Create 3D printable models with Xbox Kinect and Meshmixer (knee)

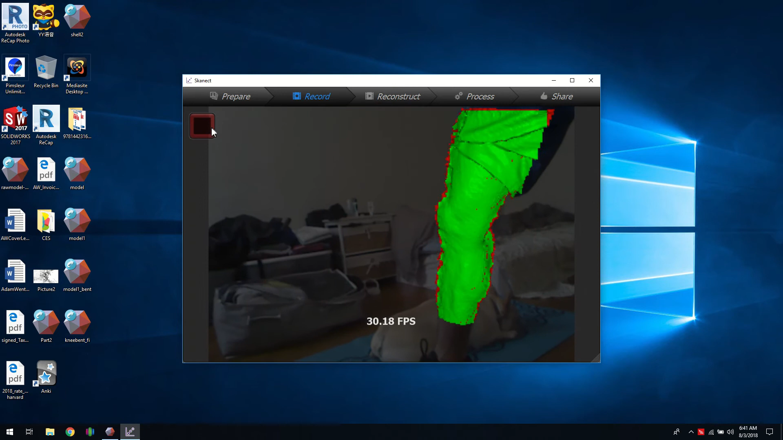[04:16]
And then you'll see the frames per second underneath. You want to keep that high.
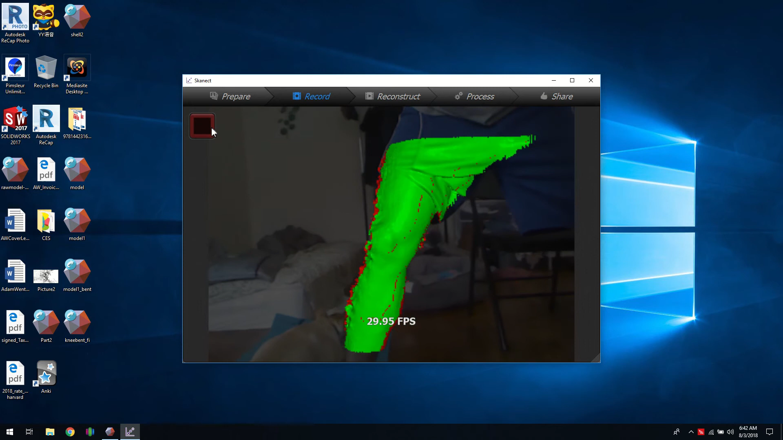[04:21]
So if you have a slower computer that may drop very low in which case it'll have trouble tracking.
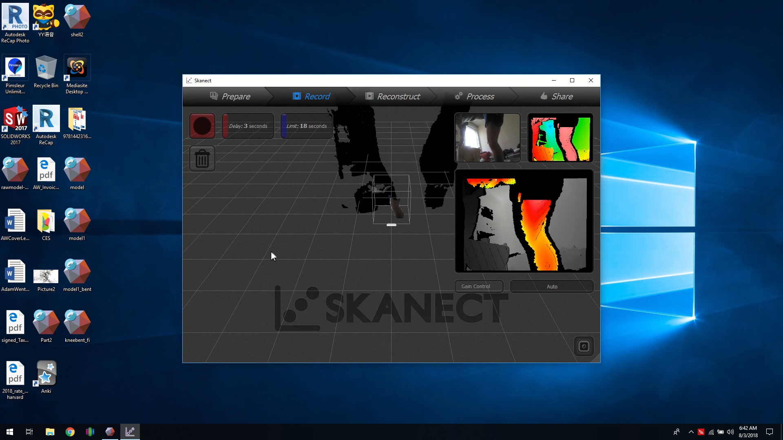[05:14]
And it will start to mesh together the two.
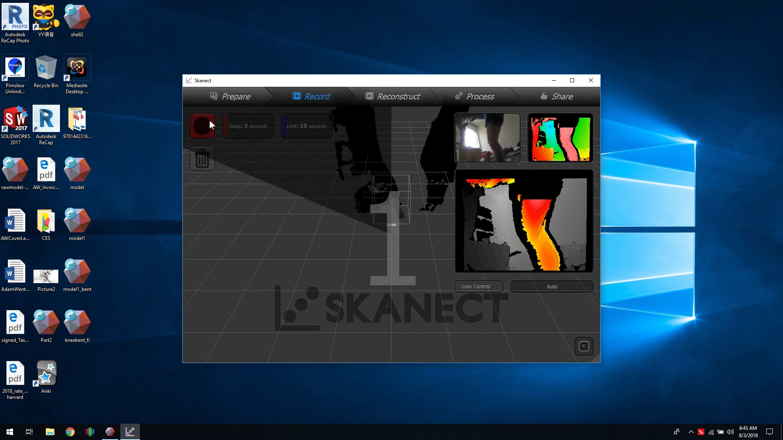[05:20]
Like the start and the finish and then you'll see the effect of that in a second.